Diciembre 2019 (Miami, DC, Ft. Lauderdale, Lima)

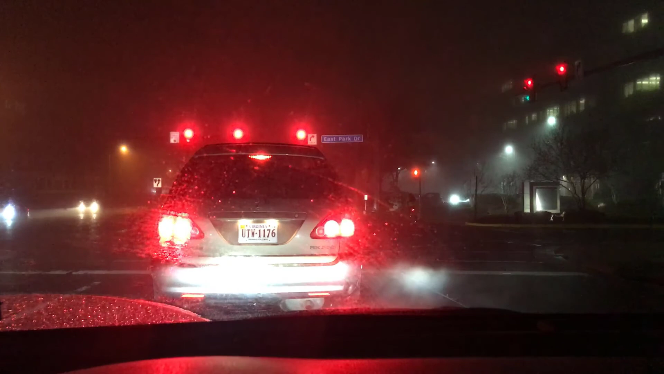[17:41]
Está garuando por zonas, está lloviendo bien fuerte. Estamos a minutos de que haya nieve. Lo malo que hay demasiada neblina. Si bien que está todo nublado, es porque está nublado. Todo el día ha estado así. Mira cómo se ven las luces. Y como siempre da miedito manejar auto. Imagínate lo que es manejar bicicleta. Ay, ay, ay.
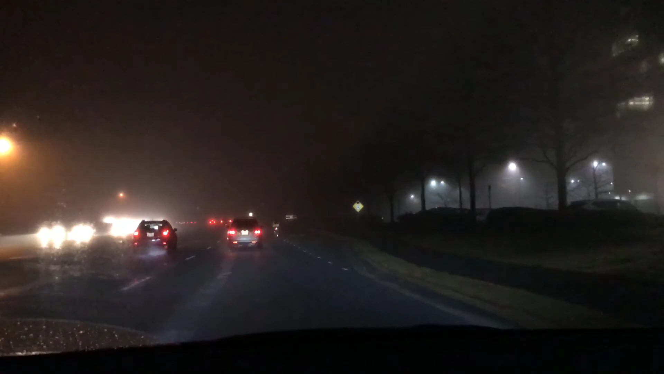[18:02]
Estoy poniendo nerviosa de pasar al costado. No hay ciclovía de este lado. El chico de... Bueno. No soy quien para jugar. Tengo que abrir un poco el carril. Lo que pasa es que hay una vereda al frente. Pero tienes que ir por la vereda. Por mi seguridad yo iría por la vereda. Pero está permitido ir en bici. Y solo una lucecita roja, ¿no? Qué miedo. Por este mismo lado que estoy pasando el chico va a pasar. Así que... Pobrecito. Si ven al fondo toda la neblina, ya, así está toda la ciudad ahorita.
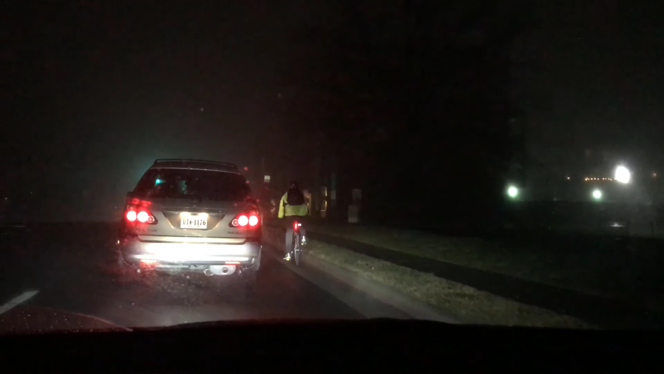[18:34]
Necesito nada más. Esa cosa me da miedo. Yo por eso a veces tengo una luz en el casco. Adelante el chico no tiene ninguna luz. Mira, hay vereda al costado, se podría subir, pero no. ¿Hasta qué punto está bien y está mal, no? Pone nervioso, sí. Una cosa, alguien una vez me dijo, pues si hace frío, bueno, estás haciendo ejercicio, estás en la bici. No, yo ya lo comprobé y se siente hielo. Es casi imposible manejar.